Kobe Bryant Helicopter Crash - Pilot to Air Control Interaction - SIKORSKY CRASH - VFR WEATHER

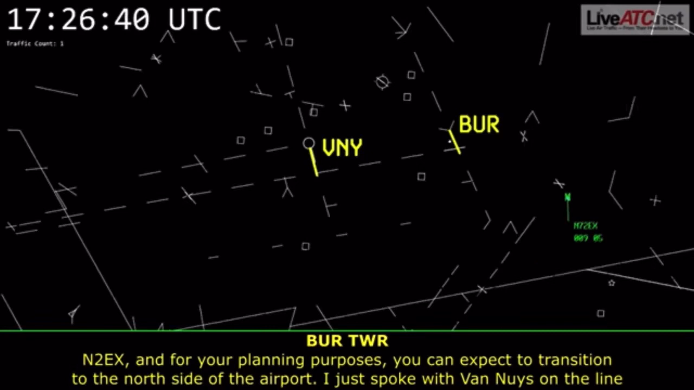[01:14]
I just spoke with Van Nuys on the line, and they've got multiple IFR departures coming off of runway 16, so you can expect to follow the 5 north and cross that way. 2 Echo X-ray, open up.
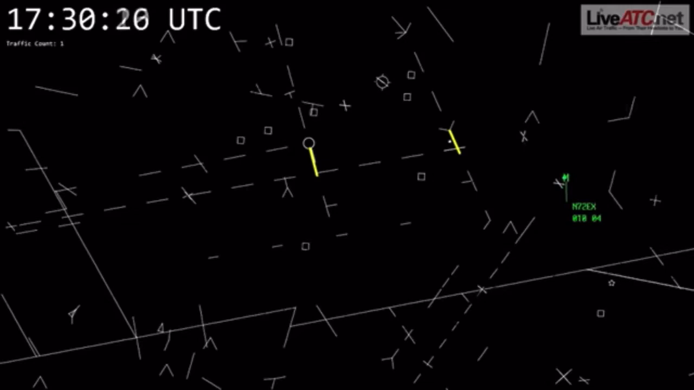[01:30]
317, pop-up Burbank Tower. You can expect a few minutes. I got a special VFR helicopter I need to get transitioning. He's been holding for about 15 minutes. Now, northwest, follow the 5 freeway. Maintain special VFR condition at or below 2,500. I-5 northbound 2, I-2.
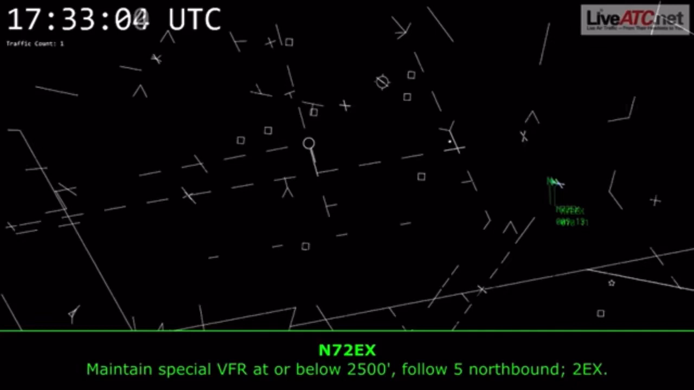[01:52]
Number 2, Echo X-ray, roger, and you're cleared through Burbank-clash-trolley surface area from the southeast to the northwest. Copy that. Maintain special VFR helicopter 2, I-2. X-ray, for your transition to Camarillo, did you just want to follow the 118? 118, and then we'll look around Van Nuys to catch the 101, 2 Echo X-ray. Number 2, Echo X-ray, roger.
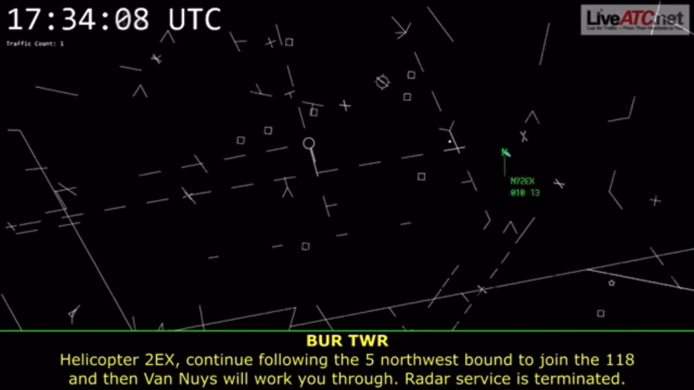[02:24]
Number 2, Echo X-ray, continue following the 5 northwestbound to join the 118, and then Van Nuys will work you through. Radar service is terminated.
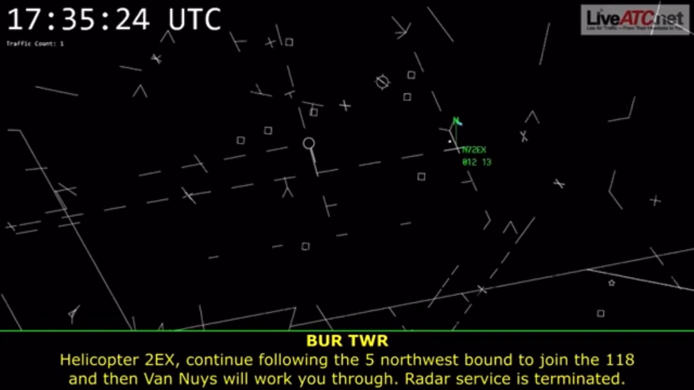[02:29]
Remain that squawk. Contact Van Nuys Helicopters, 119.0. 2 Echo X-ray, switch you to Van Nuys. Van Nuys Helicopter, 2 Echo X-ray with you for the special VFR transition. We are currently at 1,400. Helicopter 7, 2 Echo X-ray, Van Nuys Tower. Wind calm, visibility 2 and 1 half. Feeling 1,100 overcast, Van Nuys altenders 3, 0, 1, 6.
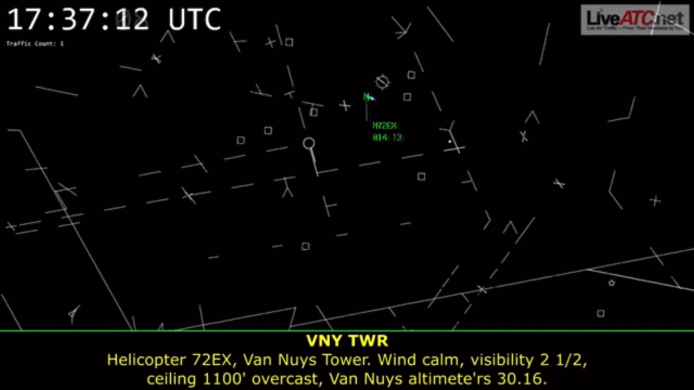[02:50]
Cleared into Van Nuys Class Delta, northeast of Van Nuys, along the 118 freeway westbound. Advise when you're in VFR conditions, or when you're clear of the Van Nuys Class Delta. Transition at or below 2,500, committee.
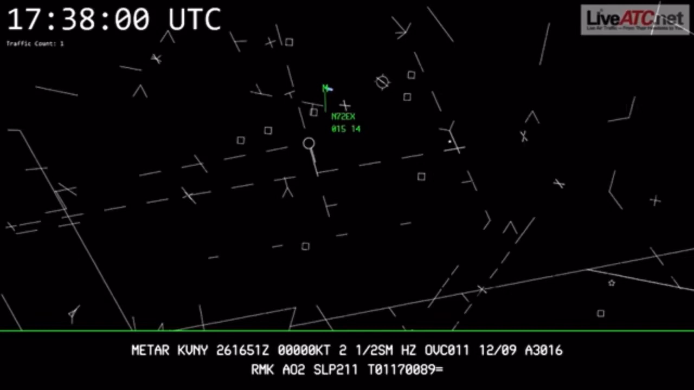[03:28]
So we're currently at 1,400, and we have 0,235. Helicopter 2 Echo X-ray, thank you. And once you're clear Van Nuys Delta, did you want to talk to SoCal? Affirmative, 2 Echo X-ray. Tower for 2 Echo X-ray, can we start, go ahead and start turning to the stop flight, close to 1-1? Helicopter 2 Echo X-ray, approved. And are you transitioning in VFR condition? VFR condition, 1,500, 2 Echo X-ray. Helicopter 2 Echo X-ray, thank you. Contact SoCal now, 1-3-4.2 for flight following, 34-2. 34-2. X-ray, ident.
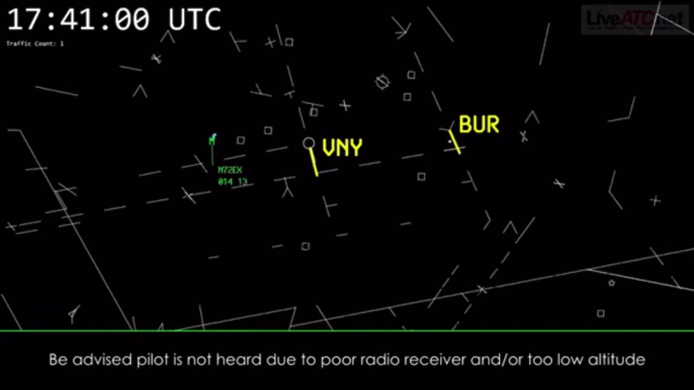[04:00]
X-ray, yeah, you're selling a 1,200 code. Are you requesting flight following? 2 Echo X-ray, what do you, paying attention? 2 Echo X-ray, you're still too low level for flight following at this time.